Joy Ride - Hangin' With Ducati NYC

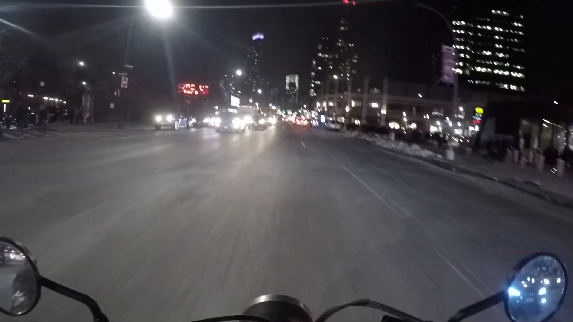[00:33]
all right so what is going on moto freaks this is your boy moto noir and i'm making moves making
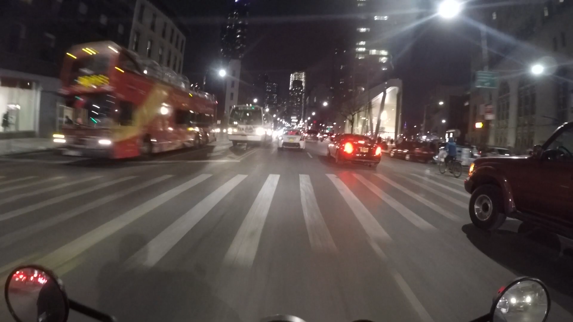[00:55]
some moves there's a funky apple store check that bad boy out
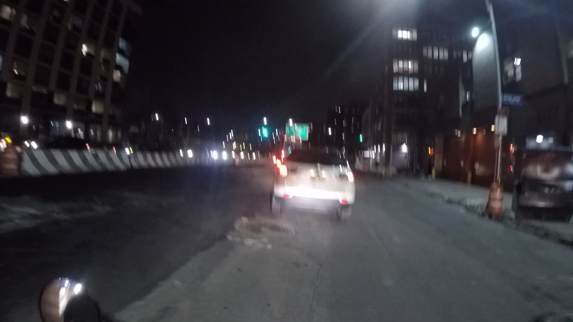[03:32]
gonna get on the uh brooklyn queens expressway better known as the bqe where the speed limit is a whopping 45 miles an hour if you don't believe me check out that sign right there 45 miles an hour on expressway growing up in texas expressways were like 75 miles an hour yeah it's a bit different a bit different